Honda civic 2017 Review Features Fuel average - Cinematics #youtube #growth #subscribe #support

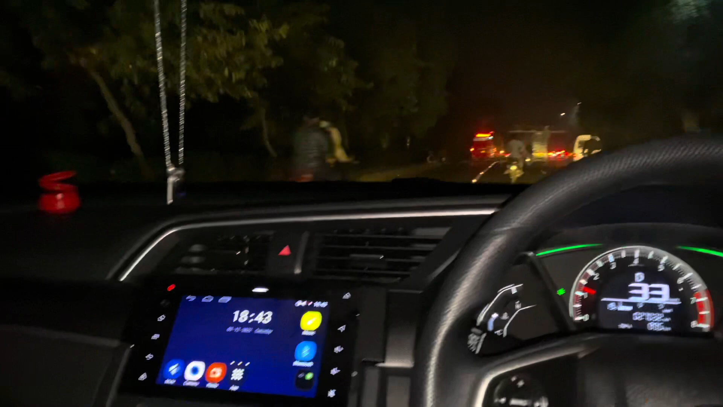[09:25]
फ्यूल एवरेज ये गाड़ी आपको तकरीबन लाहौर में,
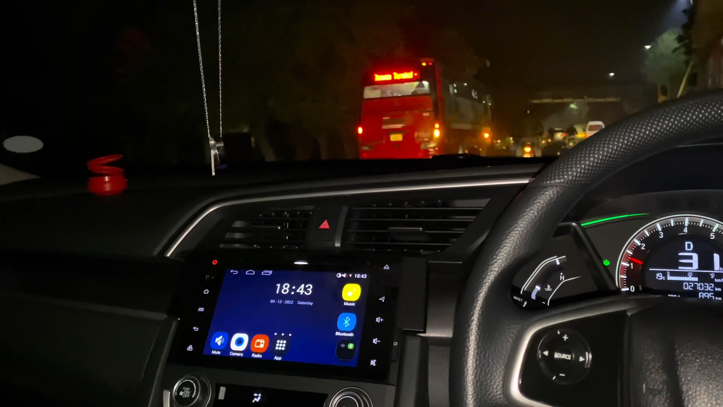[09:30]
अगर आप शहर में चलाएं तो ये एवरेज देती है 8 से 10 किलोमीटर आराम से। अगर आप लॉन्ग पे लेके जाएं तो 16 से 17 तक इसकी एवरेज है। तो आपके सामने एक बड़ा सा रेड बटन है,